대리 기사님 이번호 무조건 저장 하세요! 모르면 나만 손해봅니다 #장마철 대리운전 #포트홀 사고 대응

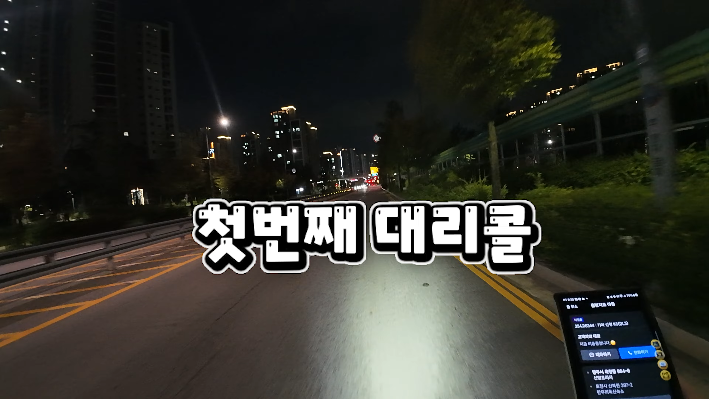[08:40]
오늘 첫 번째 대리운전 출발해 보도록 하겠습니다. 8시 32분에 배정받았고요. 2분 만에 잡았네요. 포천시 신북면 한우리 독신 숙소 여기로 말할 것 같으면 일단 가보죠.
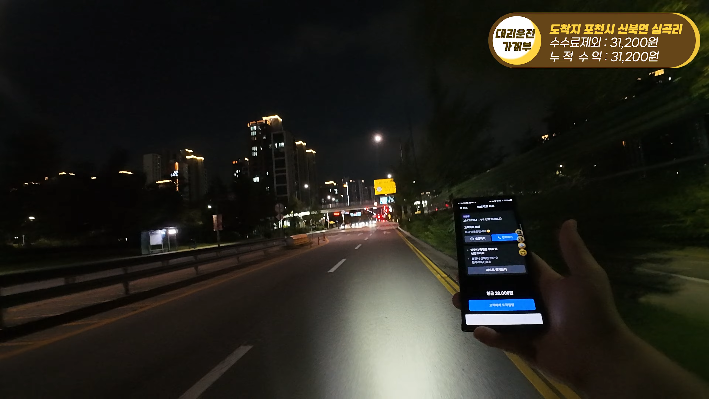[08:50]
고객님과의 거리가 대략 한 900m 거리에 있고요. 옥정동 여기 중심 상가에서 떠가지고 바로 가보겠습니다.
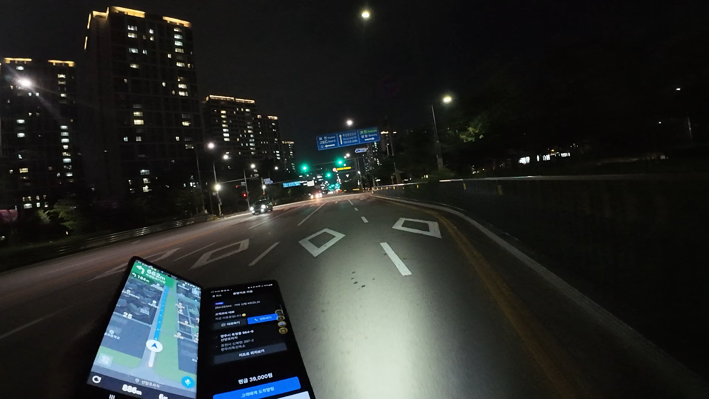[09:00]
금액이 천원 부족한 것 같지만 그래도 가볼 게 오늘 화요일이고 빨리빨리 움직여서 빨리빨리 들어와야 되니까요. 지금 가보겠습니다. 포천시 신북면 심곡리